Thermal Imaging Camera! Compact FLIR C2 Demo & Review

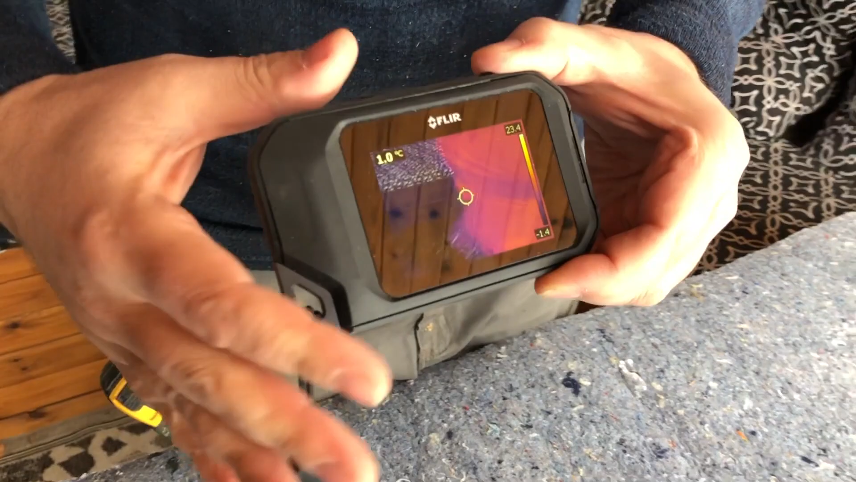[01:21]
On screen: spot 1.0°C
It will show sort of in the middle, pointing it at me right now, but it says I am 10 degrees on my jacket here.
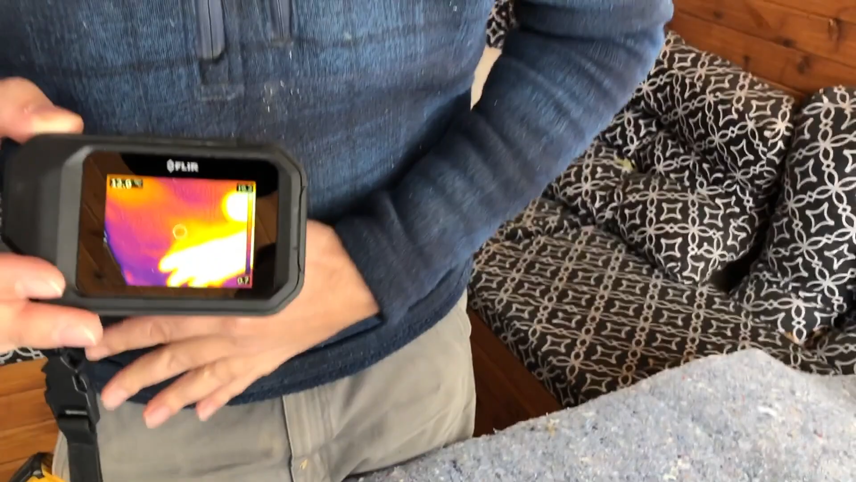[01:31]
You can see my hand. It's kind of hard to tell because we're outside, but essentially all you do is you can snap a picture and it will take two photos,
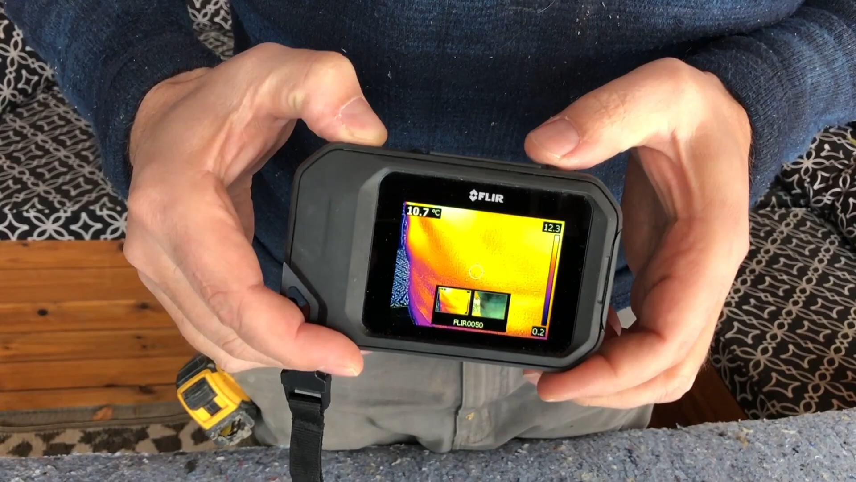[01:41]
one of the actual image and one of the temperature and sort of the water mark or the heat mark or whatever that might be.
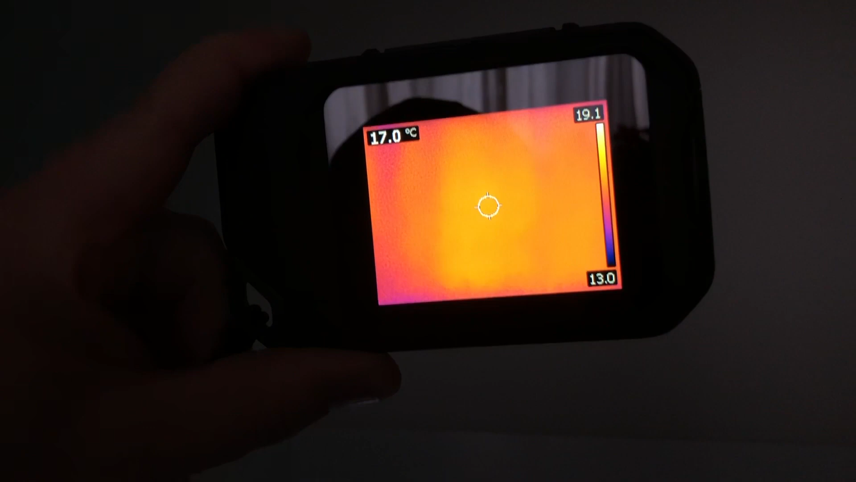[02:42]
On screen: spot 17.0°C
So, if we start to go up towards the ceiling,
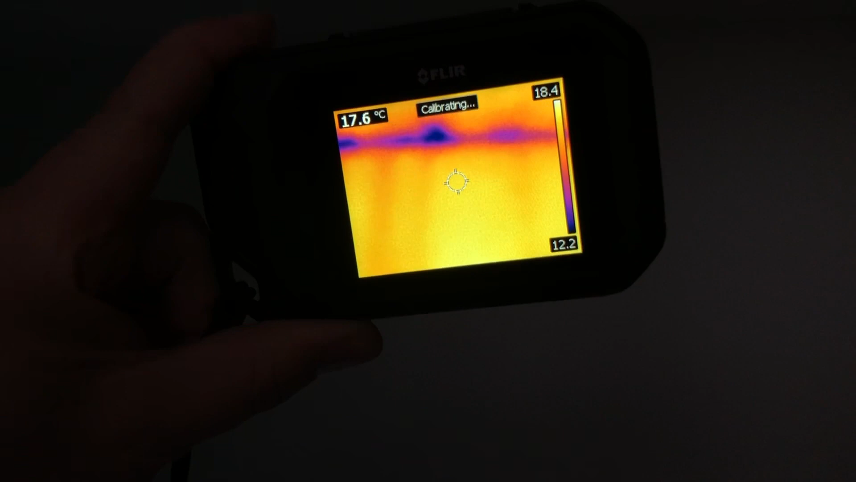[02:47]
On screen: spot 17.6°C
this is a real common area of where you get air leaks, bad insulation.
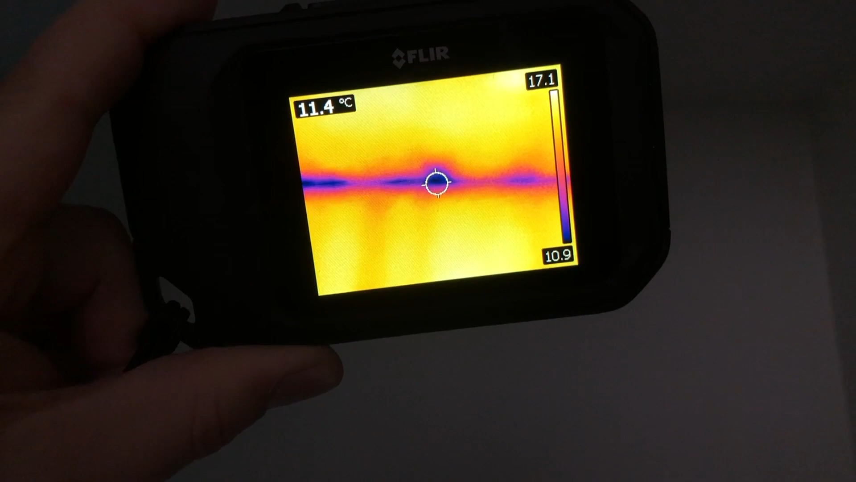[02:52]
On screen: spot 11.4°C
So, you can see we're at about 11 to 10.9 degrees and then up onto the attic we're up to 17.
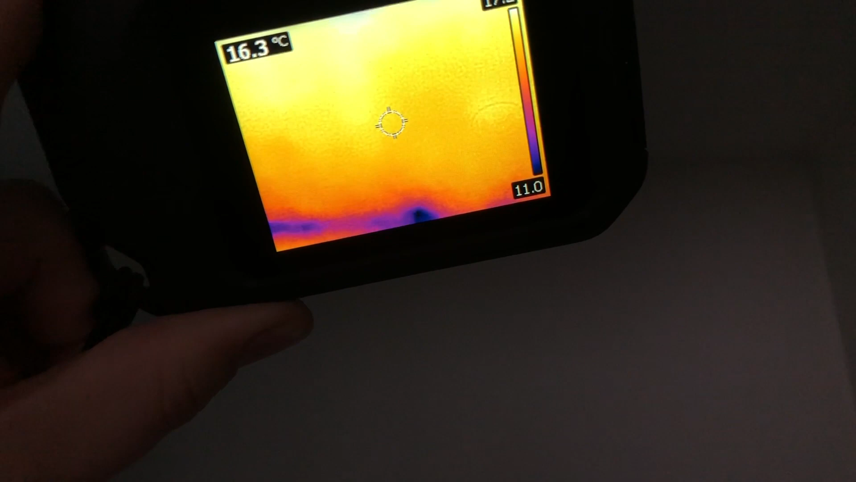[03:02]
On screen: spot 16.3°C
So, it's consistent with our wall.
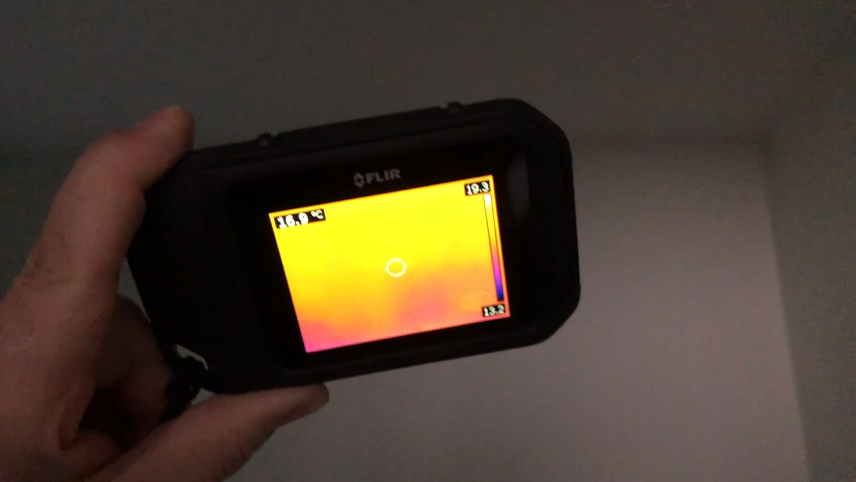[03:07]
On screen: spot 16.9°C
But you can kind of see how you get that color
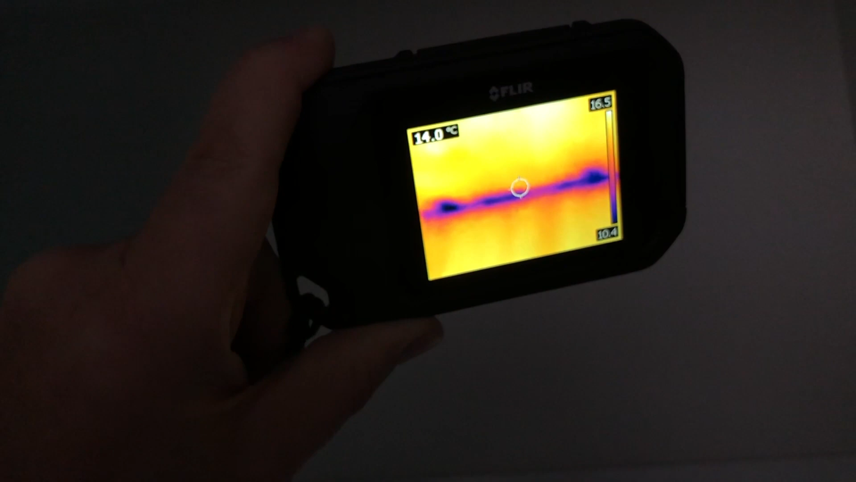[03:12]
On screen: spot 14.0°C
discoloration up there and then it just calibrates every once in a while.
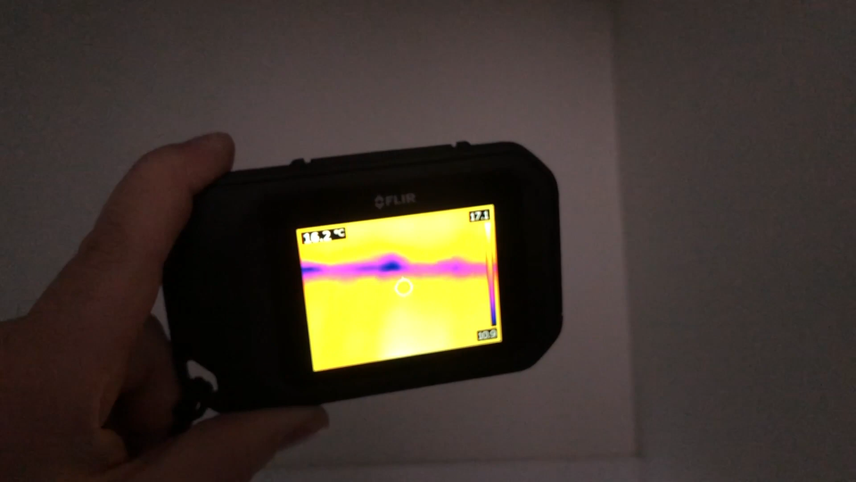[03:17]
So, then I'll scroll down just to the top of this door, which is another area.
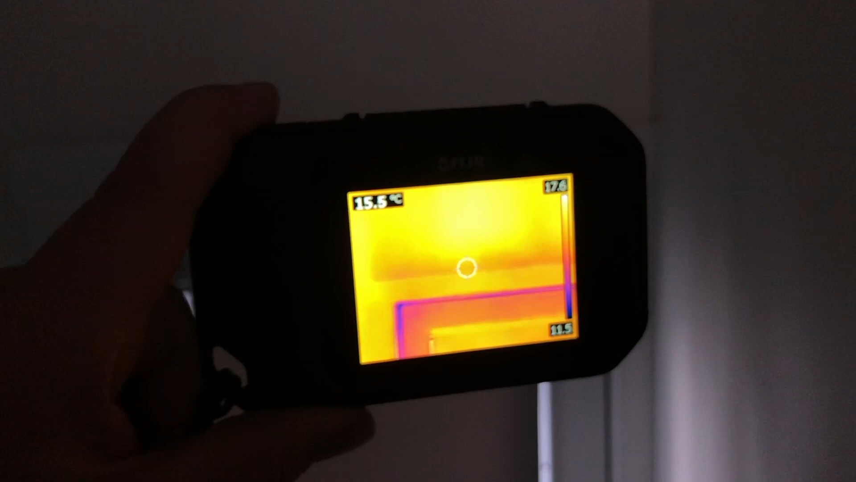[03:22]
On screen: spot 15.5°C
You can see the air leaking around the door. So, we're at about 14, 13 degrees in there and then behind the casing is looking pretty good.
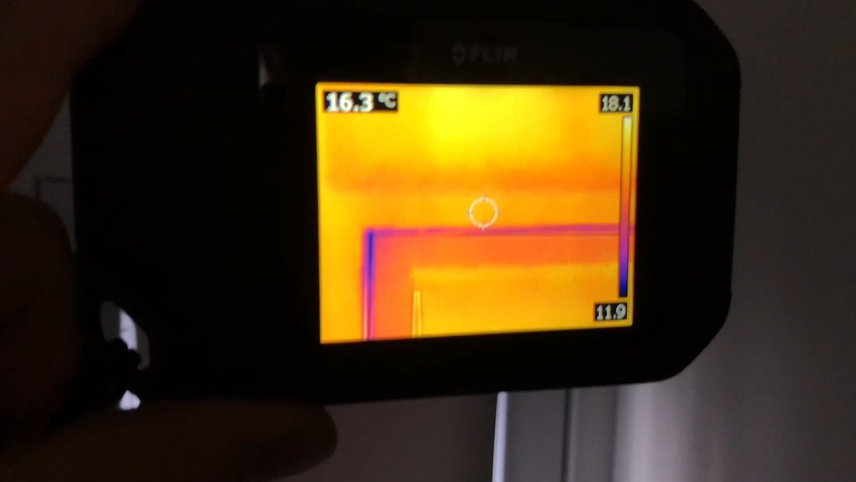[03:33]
On screen: spot 16.3°C
So, that's a common area for your air leakage.
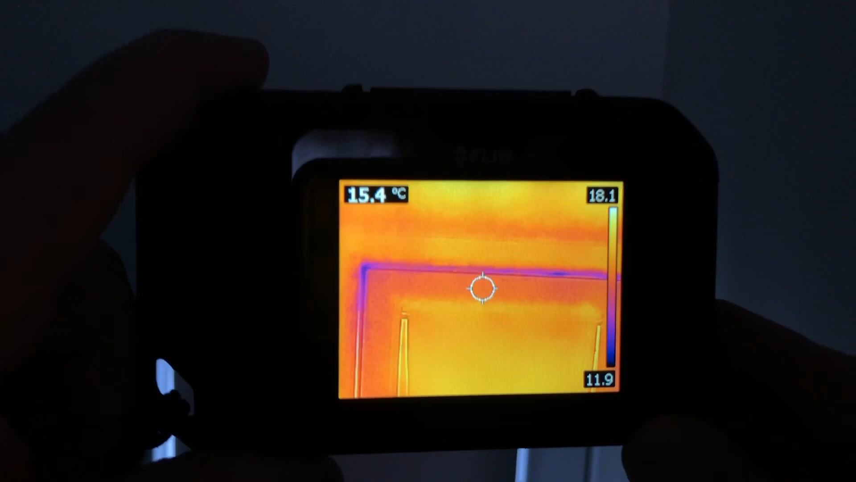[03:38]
On screen: spot 15.4°C
And then if I want to take a picture, go like that.
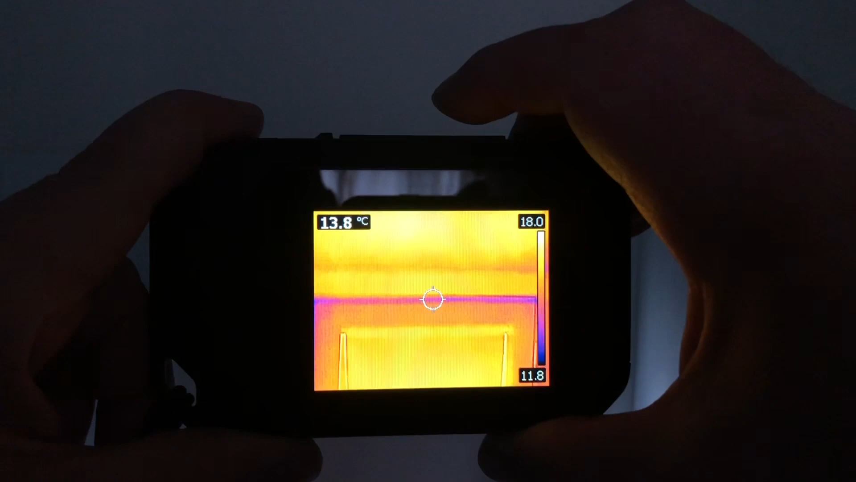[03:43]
On screen: spot 13.8°C
And then there's all these different modes down here.
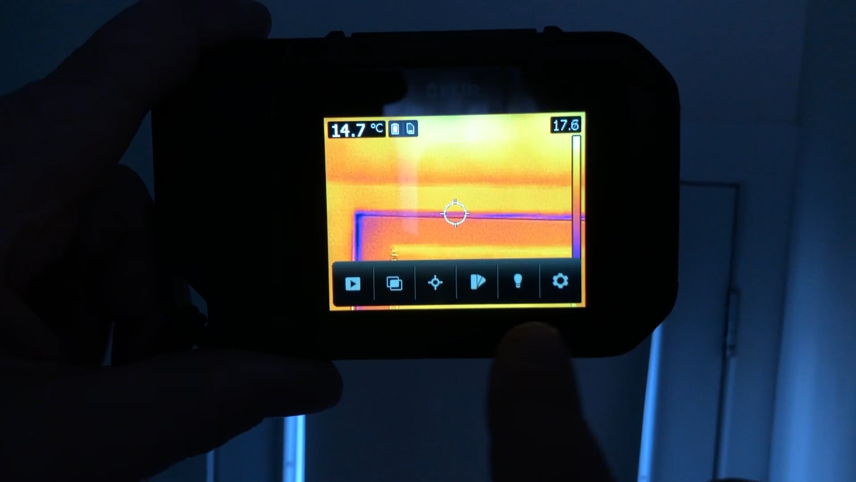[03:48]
On screen: spot 14.7°C
So, if you own one of these, there's all different types of settings and calibrations that you can kind of scroll through.
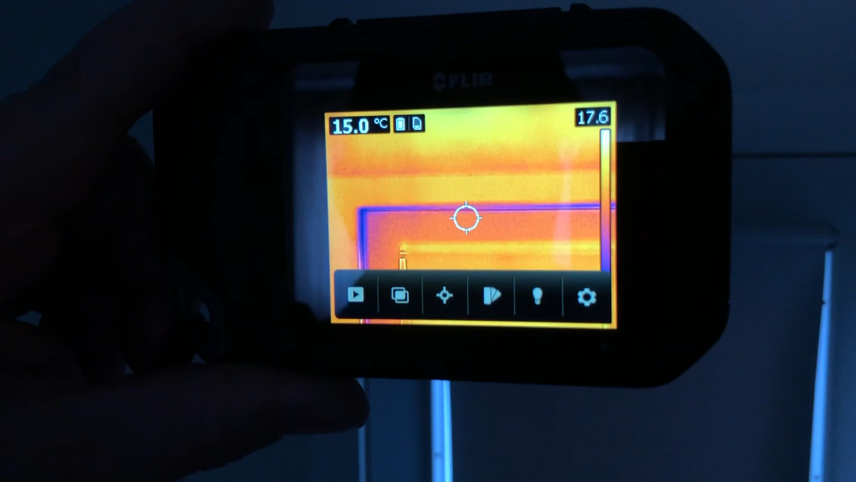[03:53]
On screen: spot 15.0°C
It has onboard memory storage. So, you can just hook this up to your computer. You can email and print all these documents
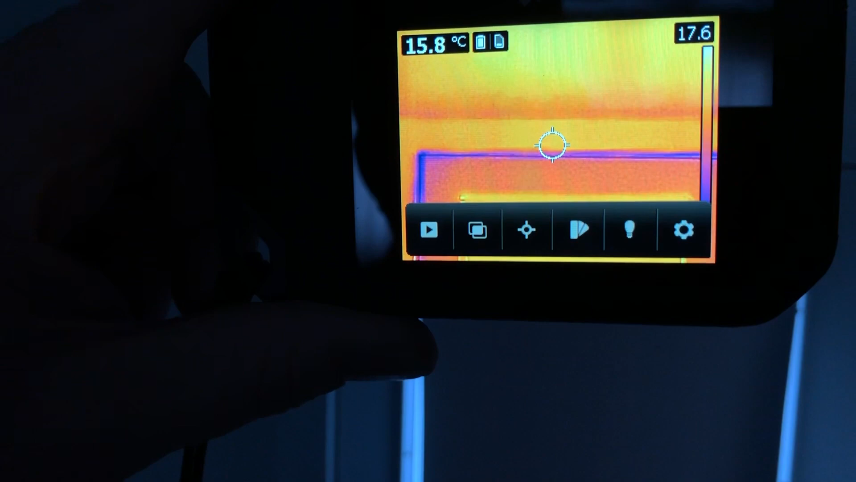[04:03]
On screen: spot 15.8°C
to yourself or to a client.
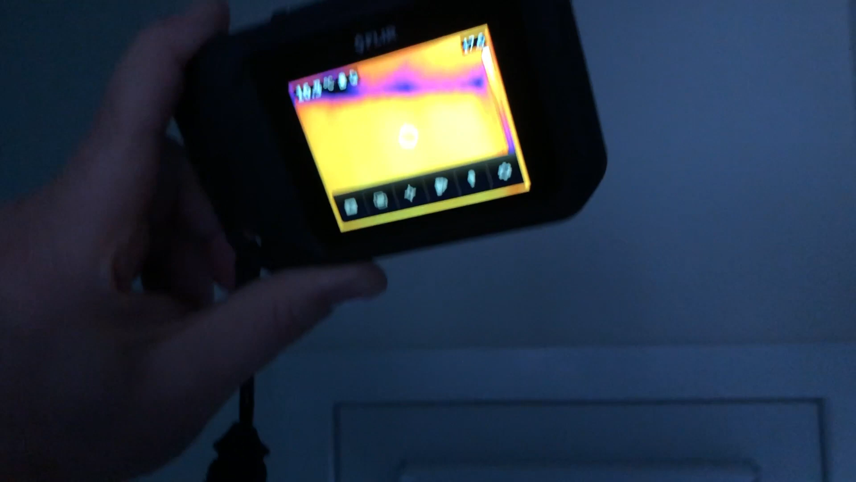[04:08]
But, you can see up here in the corner, pretty cold, 13 degrees.